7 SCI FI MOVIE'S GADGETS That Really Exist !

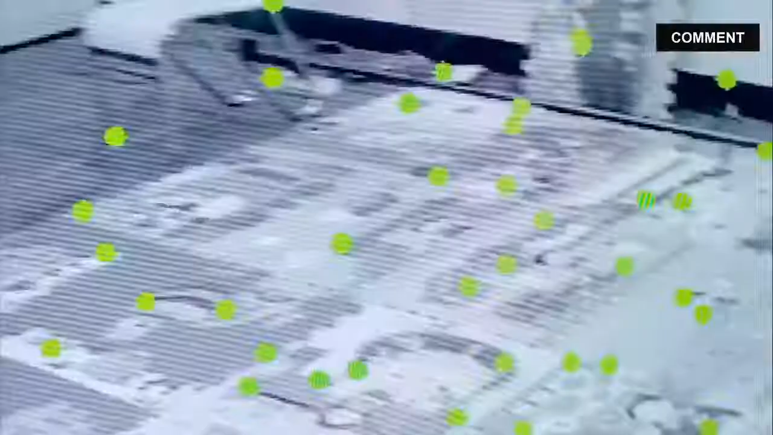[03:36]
This enables us to run complex calculations locally without the need for a remote server.